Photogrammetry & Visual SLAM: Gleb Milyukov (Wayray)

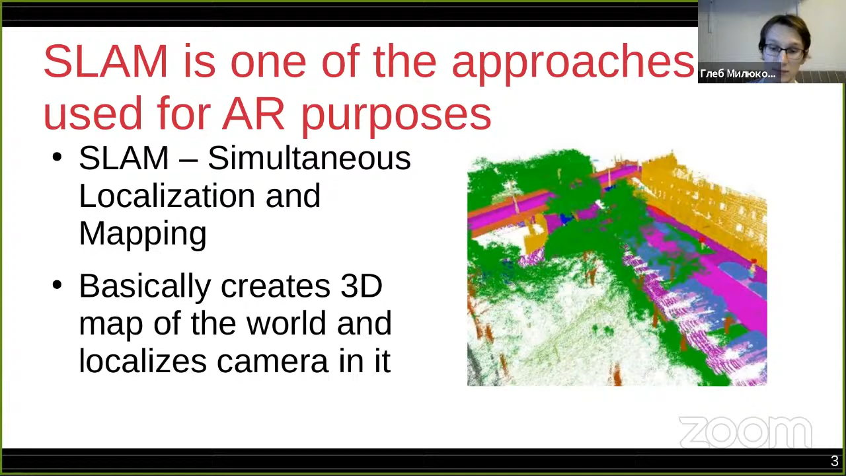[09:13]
которые мы получили, с точками с карты. Вот, но, да, и повторюсь, чтобы этот подход был понятен, мне кажется, совершенно необходимо фотограмметрический энергетический подход тоже понимать. Ну и такой мотивационный слайд. На самом деле вот этот классический аналитический подход, он реализуется с помощью OpenCV очень-очень просто, с буквально несколько строчек. Вот, если потом захотите, можете попробовать сами взять какую-нибудь стереопару, ну там вот с сифтами найти, например, точки соответствующие, дальше там, в общем, ну и нужна только калибровочная информация для камеры,
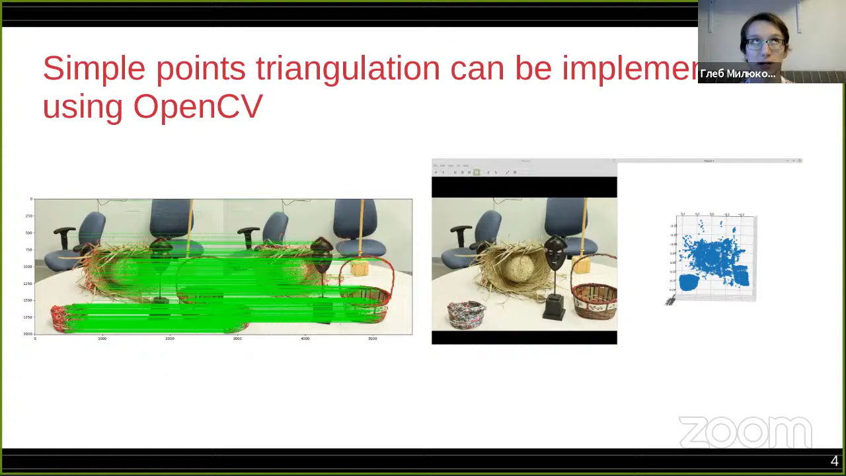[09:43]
и можно спокойно в несколько строчек с помощью OpenCV попробовать триангулировать точки. Вот по поводу триангуляции точек и всего остального, давайте, собственно, посмотрим,